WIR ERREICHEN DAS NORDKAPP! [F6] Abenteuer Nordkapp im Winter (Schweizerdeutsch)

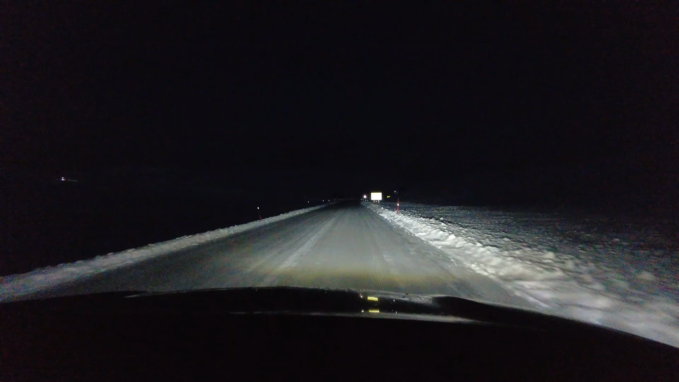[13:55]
Jetzt kommt der Abzweiger links rum und dann haben wir die letzten 14 km vor uns. Das passt sogar mit dem Navi über uns. Navi sind 13 km. Die Barriere ist off, es kommt noch eine Gare entgegen. Oh, wir haben es fast geschafft. Jetzt kommt also schon ein bisschen Pumpe.
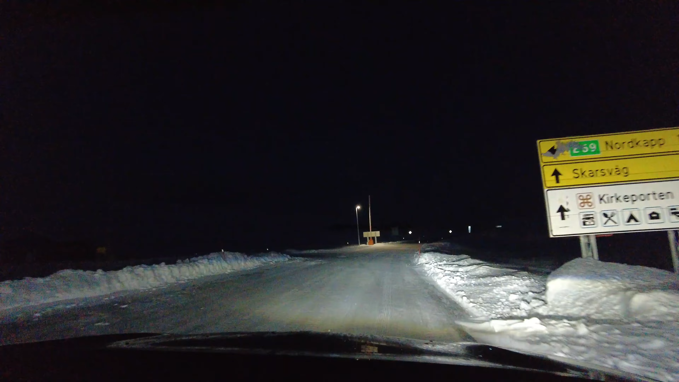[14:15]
Jetzt halte ich hier schnell an und lasse den Bus durch, bevor wir nachher weiterfahren. So, hier wird aber der Konvoi starten.
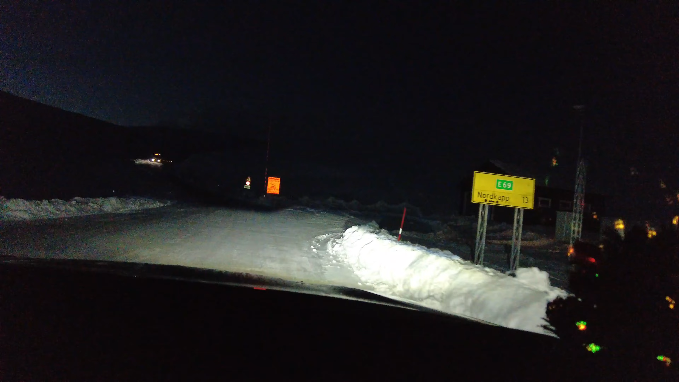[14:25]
Aber heute ist das Wetter so gut, dass man einfach rauffahren kann. Ja, Touristbus.
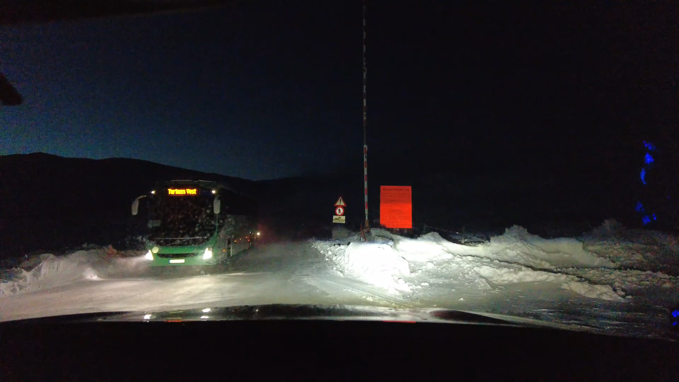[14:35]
Tourbus West. Ich mache diese Sache. So, los geht's. Da geht's glaube ich ordentlich bergauf. Geben wir ihm gerade ein bisschen. Kommt noch ein Gar. Wir sind so spät dran, dass die jetzt alle schon heimfahren. Wäre jetzt noch schön ruhig für uns, dann hoffentlich, aber ich kann noch heute.
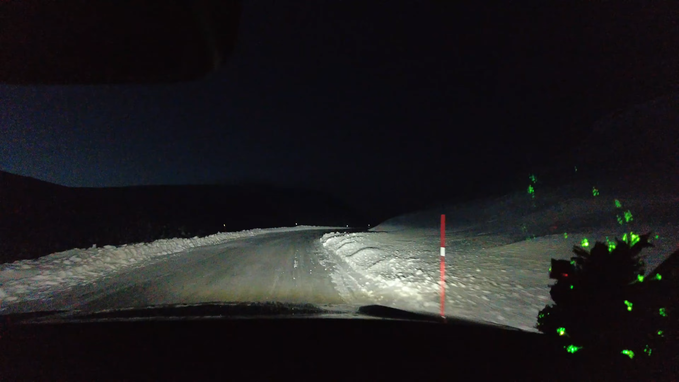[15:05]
Ich sehe uns am Nordkap. Kilometer sind wir am Nordkap. Wir haben es geschafft. Ja, die Ui. Yeah. Ah, ich habe Tränen in den Augen. Ich kann es gar noch nicht recht glauben. Die Gefühle von nachher rein, wenn ich rausgehe. Oh, yeah. Minus 8 Grad.
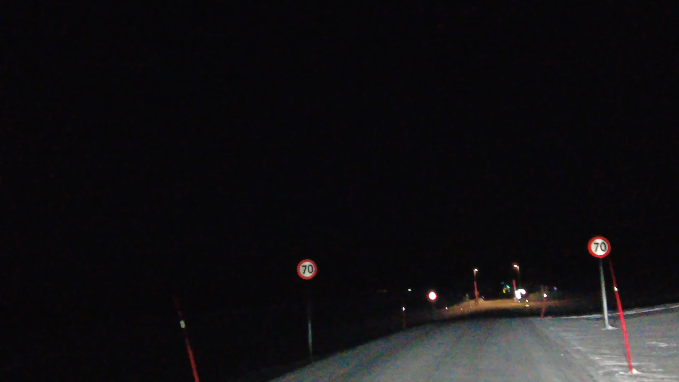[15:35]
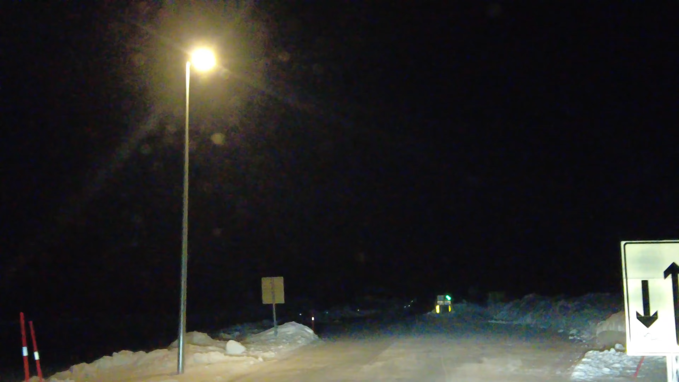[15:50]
So, wir haben es geschafft. Wir sind hier.